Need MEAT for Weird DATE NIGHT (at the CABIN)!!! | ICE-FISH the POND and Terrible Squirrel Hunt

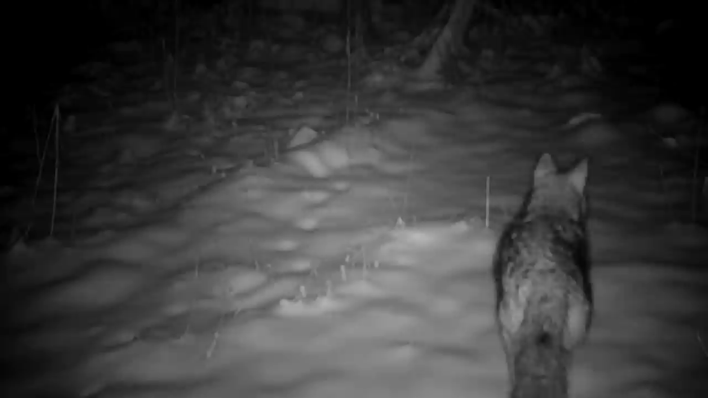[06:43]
originally oh there's another coyote coming through in the middle of the night a
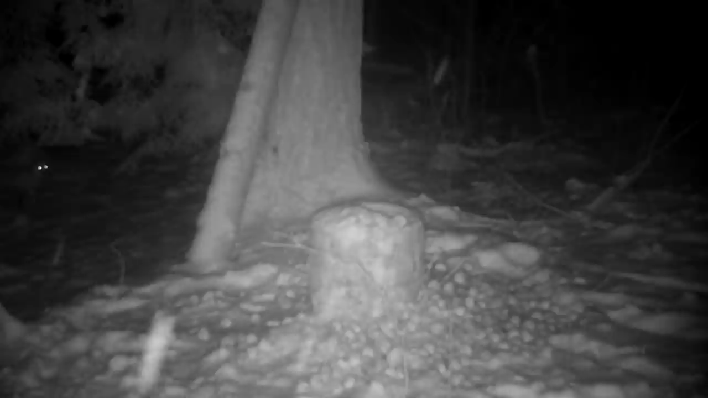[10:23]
the trail camera over here on that tree there facing this way will tell the complete story but i see tracks all back in here well we might have to sit here later